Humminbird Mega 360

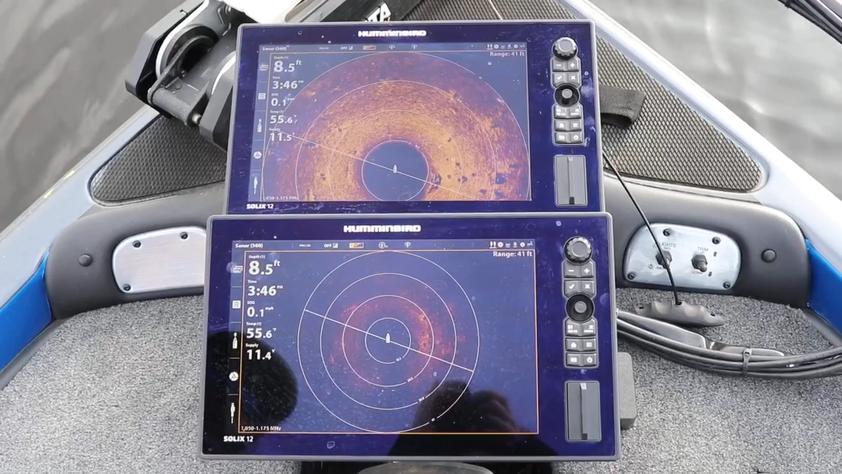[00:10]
On screen: depth 8.5 ft
What's going on guys, Greg De Palma. I just want to do a video for you guys for just the Humminbird 360 alone because I feel like there's not a lot of videos out there really explaining kind of, you know, a little more in detail of what it is as far as how to adjust it. So you can see basically both of these have Humminbird 360 on them. The bottom one is more or less what it's going to look like if you take your 360 out of the box, plug it in and just go play with it. The top one I have adjusted to actually how I like it. Down on the bottom one, I got it on full traditional 360. The top one, I got it on front view.
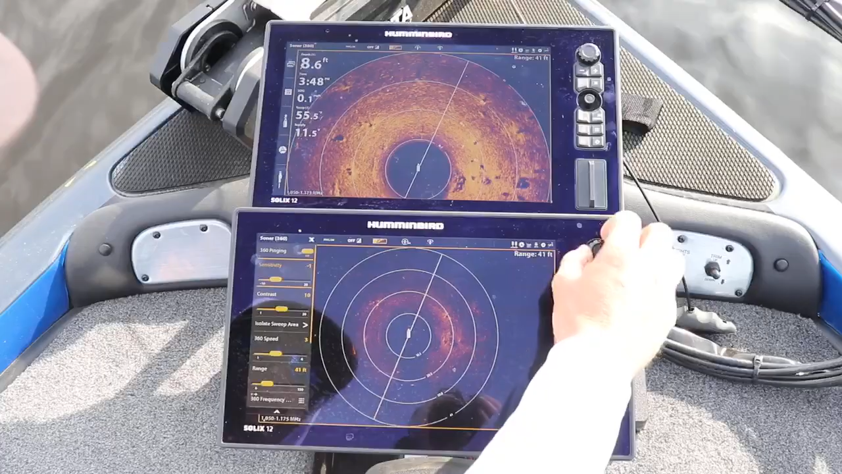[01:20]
So simply is all you have to do is go into your sensitivity. It's one click down and you can see right now I could crank it all up and I could blow the data right out. You can see how bright it gets. Watch. See how bright it gets. So all you're really going to do is mix and match the sensitivity with the contrast.
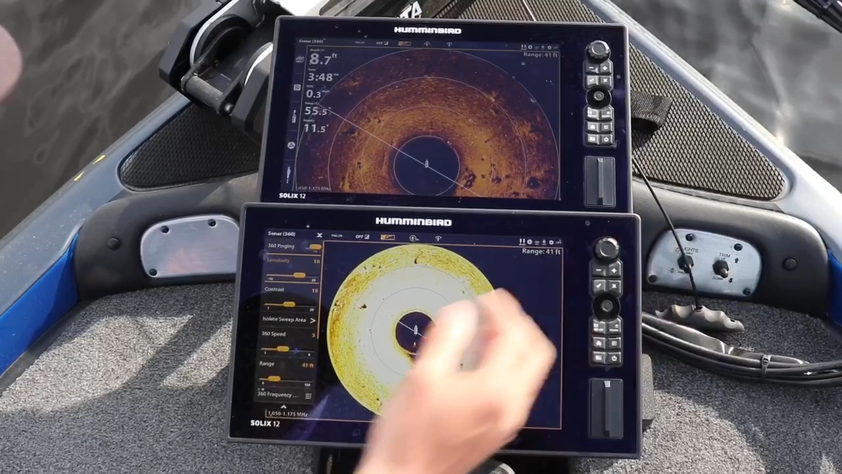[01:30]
On screen: depth 8.7 ft
That's kind of our, that's actually not too bad right there. So you can see if I crank the contrast up a little bit higher, it's actually going to start getting darker at the outside in. I'll put that all the way at 20. So you can see right there, it's just not good. So go back down to 10. A real good rule of thumb, kind of on a starting point on all Humminbird systems. Basically, like on the contrast, it's got 1 through 20. Sometimes you got 1 through 20, 1 through 6, 1 through 10. Kind of always in the middle.
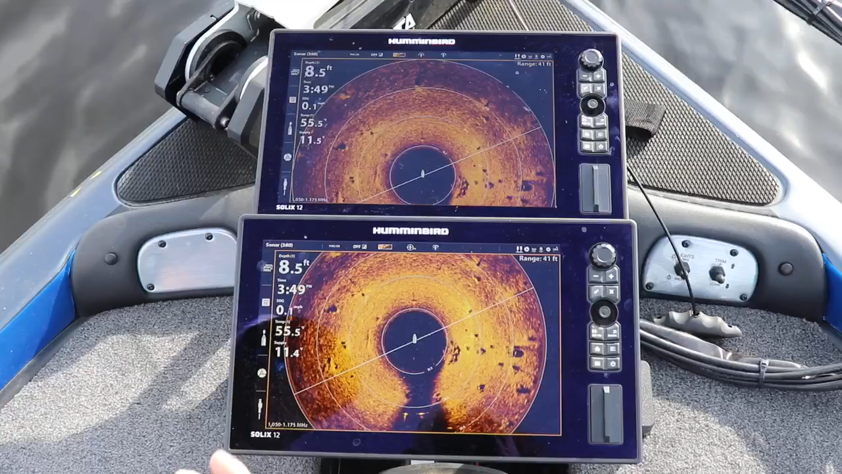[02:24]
On screen: depth 8.5 ft
just hit plus once on the zoom and it kind of gives you more of a broader shot of the 360. It's a really good way just to give you a different view that's not really talked about. Now as far as going, so the front one you guys can see, I have that on front view.
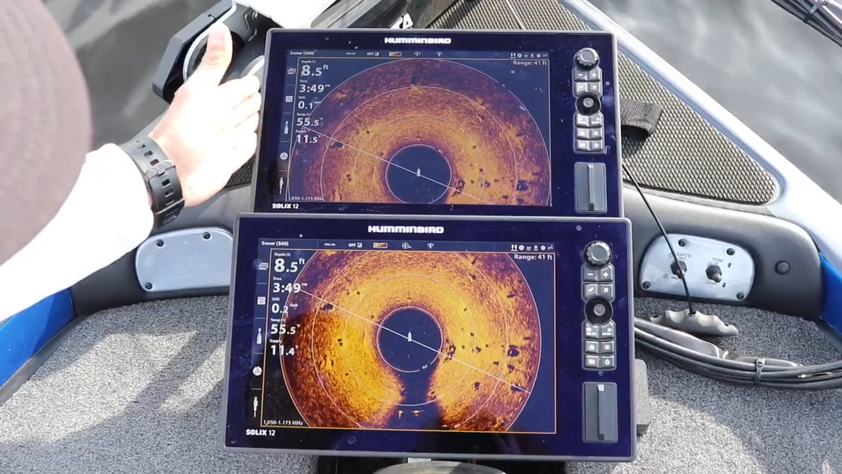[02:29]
On screen: depth 8.5 ft
That's what I like because basically front view is more or less where I'm standing on a front deck forward so that all the stuff that I'm fishing is,
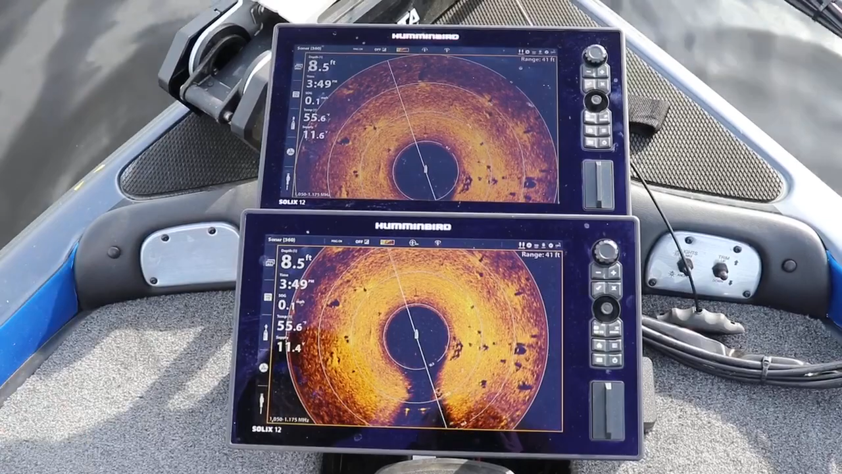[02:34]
On screen: depth 8.5 ft
you know, from me forward where I'm throwing cast, trying to be accurate, all that good stuff. So going back out of here, if you were and you wanted to change a hit menu once, I'm going to hit the scroll bar up and I'm going to go right to display mode. So display mode gives you the options of 360, what you see right here. It gives you the front, the front mode, what you see right here and a left, the right and a rear.
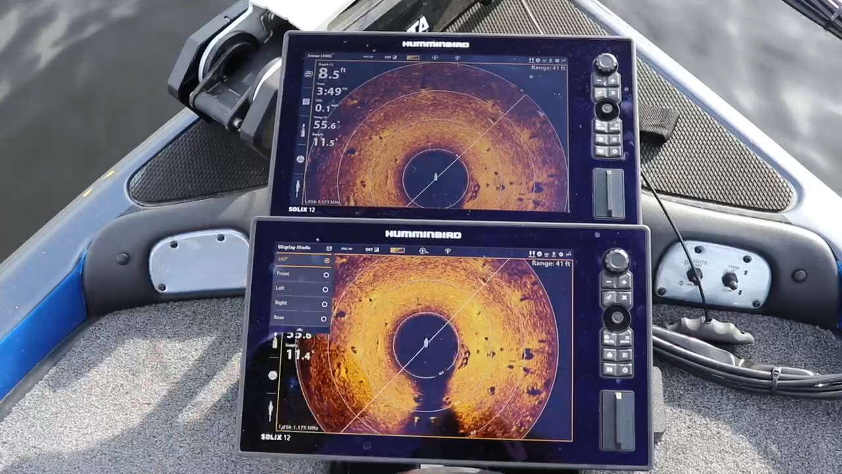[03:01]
On screen: depth 8.5 ft
If you were to, you know, look at a specific spot as far as if your boat had to be positioned one way, you can put it on the left and just get a really good crisp shot and it's just doing the constant sweep in and out like a windshield wiper. So we're going to put this one just how it is. I'm going to back it out again. Exit that out, minus one again. Now you just have your regular 360.
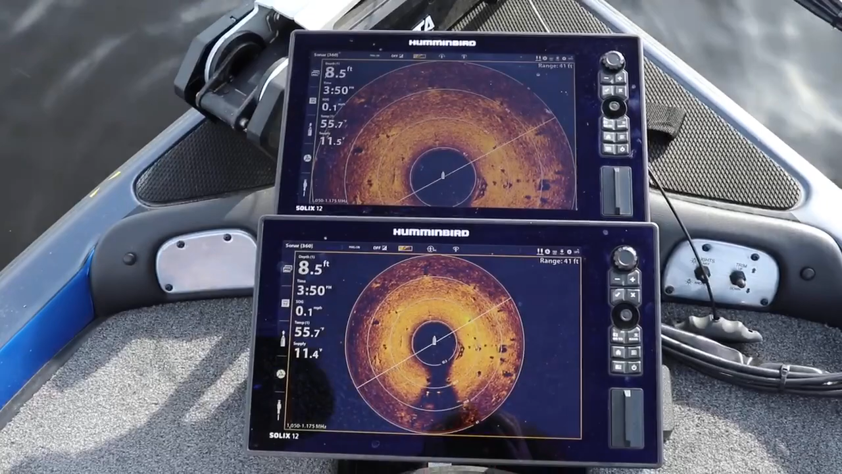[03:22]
On screen: depth 8.5 ft
So as far as the range goes, these two units are linked.
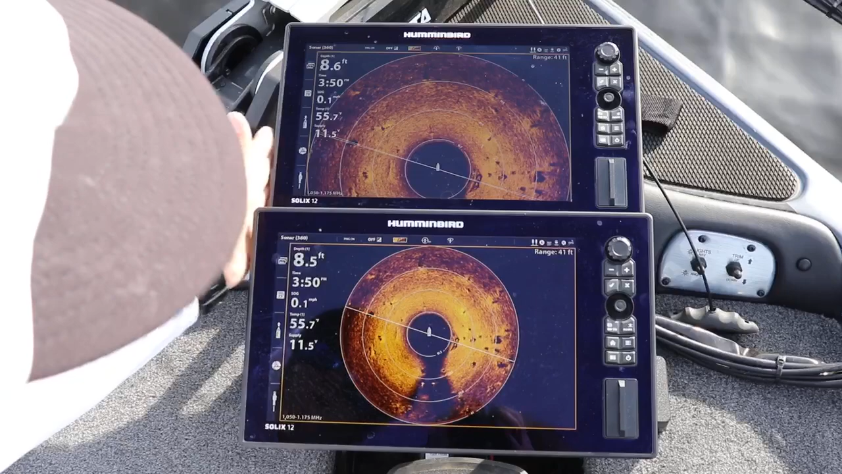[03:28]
When your units are linked and you can go into it manually and change it if you wanted to, the range is going to be exactly the same.
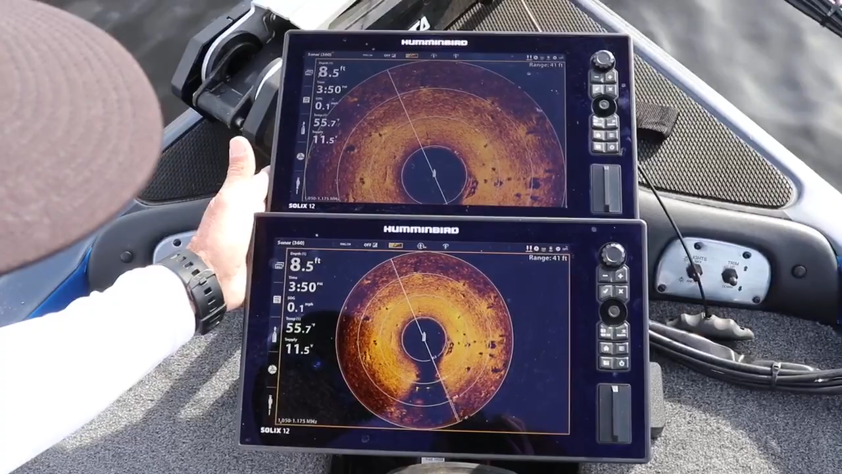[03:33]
On screen: depth 8.5 ft
So if I go into the menu again and I actually tap the range, so I just hit the 73. So both units are going to go 73. You'll see I do a wrist sweep.
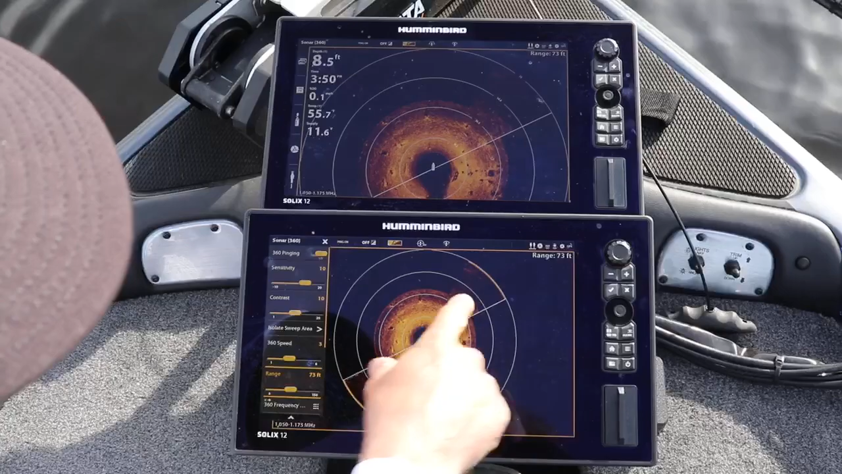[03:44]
On screen: depth 8.5 ft
So you can see on 73 on a further out shot, I'd have to adjust the contrast and sensitivity a little bit more again because that's just how you have to do it. That's basically the only thing you have to do as far as contrast and sensitivity. Get you a better looking crisper shot.
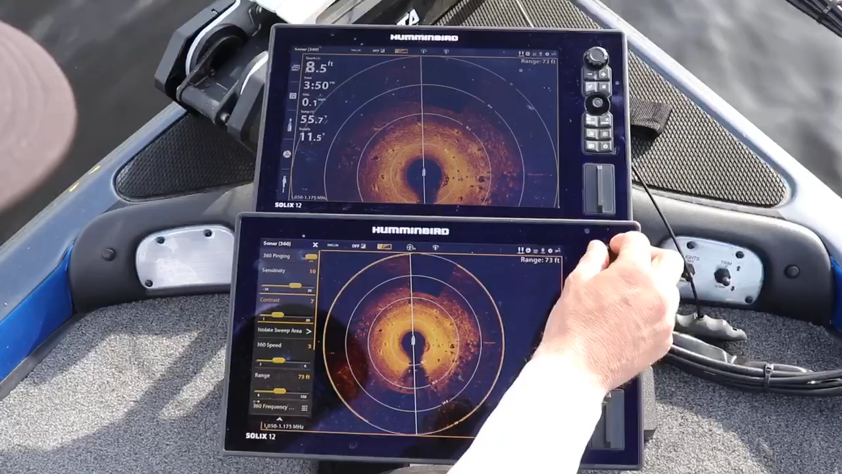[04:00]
On screen: depth 8.5 ft
Very simple to do. You know, once you start doing this a lot with these units, it almost comes second nature as far as going to different body of water. You can just pull up.
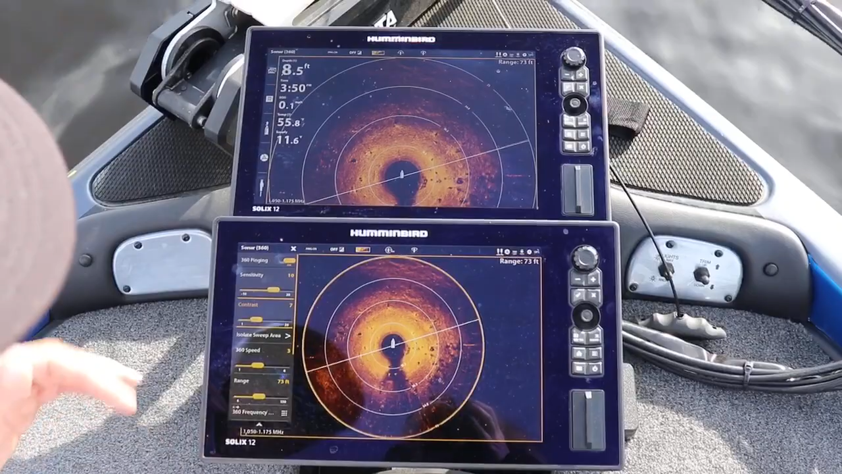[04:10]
On screen: depth 8.5 ft
I can adjust them on the fly instantly, which you can do anyway, but you just kind of like get an eye for how you have to adjust it. As far as the range goes, you know, for me, it's the range basically, I put it at a cast, you know, an accurate cast.
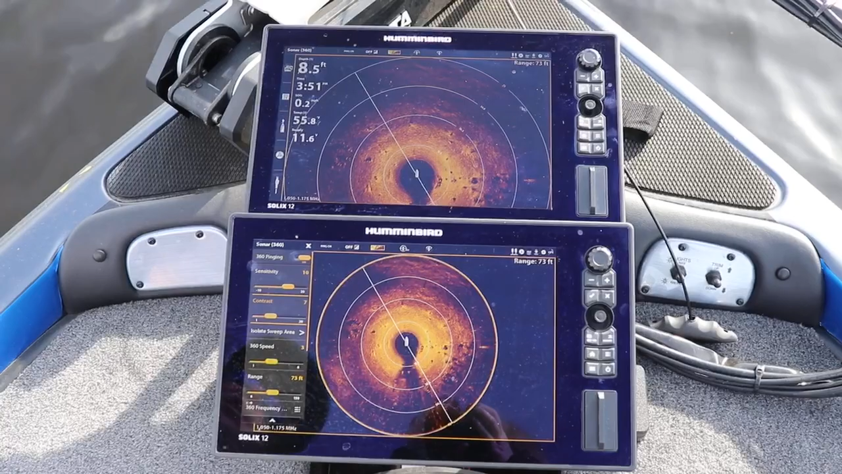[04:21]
On screen: depth 8.5 ft
So from 50 to 70 feet, I always try to keep it at. If I am fishing something where I'm like spot locked, you know, I might go down to like a 40 or maybe a 30 because the closer you get, the better the shot you're going to get for more crisp and clear. And the other side of that is too, if you scroll down here, it's up here, 360 speed. And the same thing I said before, it's on a one, the six on this one. So basically keeping it on three is kind of in the center.
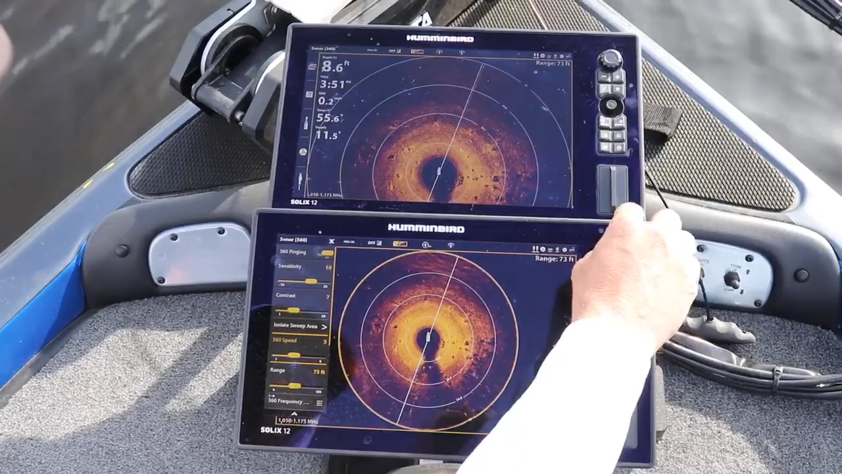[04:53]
If I'm trolling real fast on my trolling litter, you know, I might, I might crank my speed up to a six where it goes a lot faster. You can see it speeding up, but if I'm sitting still and let's say I am fishing that barge or something, I'll take it down to even a one or a two because that one or two is really going to slow that sweep down.
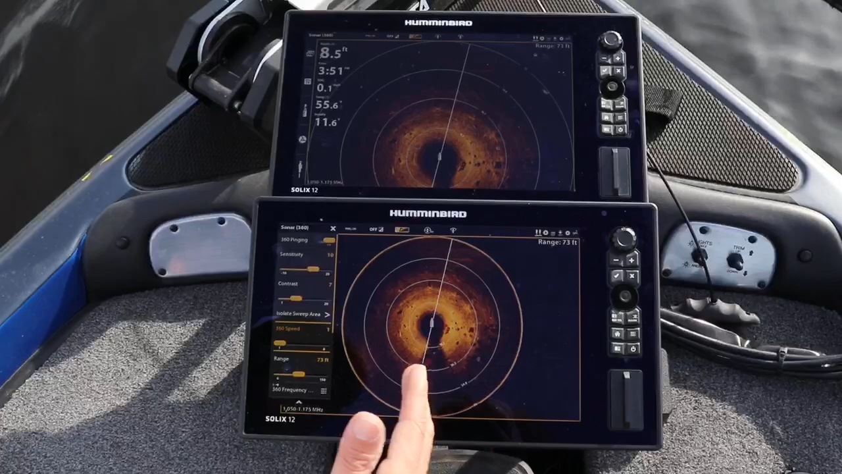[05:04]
And that's going to give you a really crisp and clear shot.